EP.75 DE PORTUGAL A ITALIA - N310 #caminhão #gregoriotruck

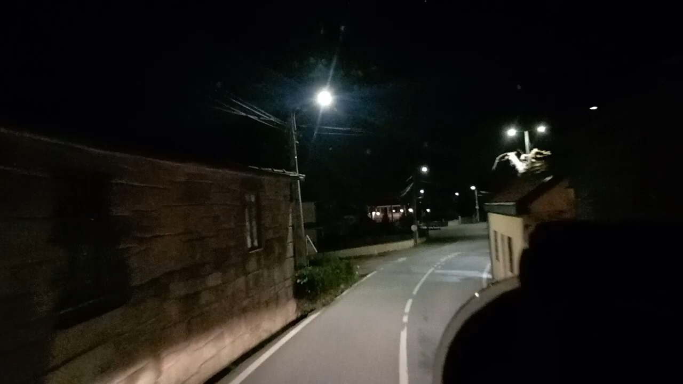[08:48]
Esse é o lado bom pessoal, de sair essa hora, porque você também aqui,
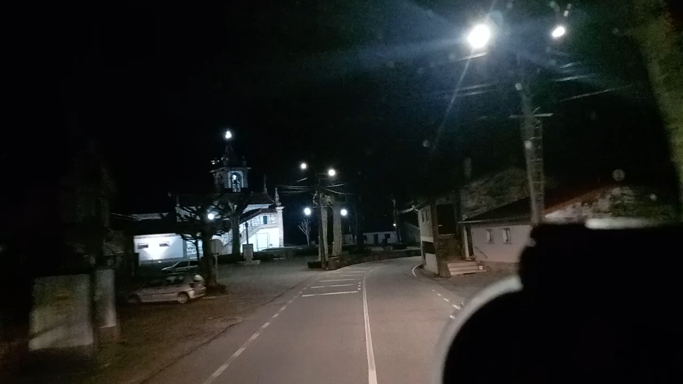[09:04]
como é um lugar ruim para andar, vamos dizer assim, você não tem trânsito, né? Então, anda mais tranquilo.